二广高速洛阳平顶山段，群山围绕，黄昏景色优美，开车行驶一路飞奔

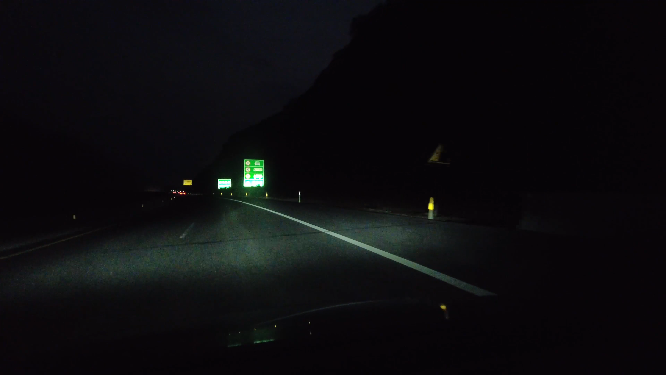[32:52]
这确实大山呢，这边是。 前方事故多发地，请司机朋友量力而行。